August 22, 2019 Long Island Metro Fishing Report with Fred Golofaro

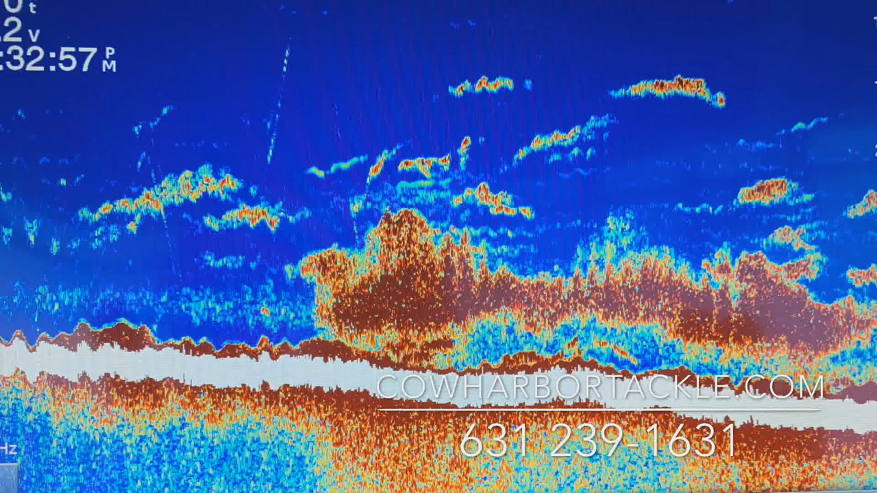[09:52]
We've got loads of anchovies and there's a little squid in the mix, a little baby squid and you know that's bringing a lot of different fish in here. So out in the Eaton's Neck Triangle area, it's getting great. If you're down by the Nesserquag River, keep your eyes out.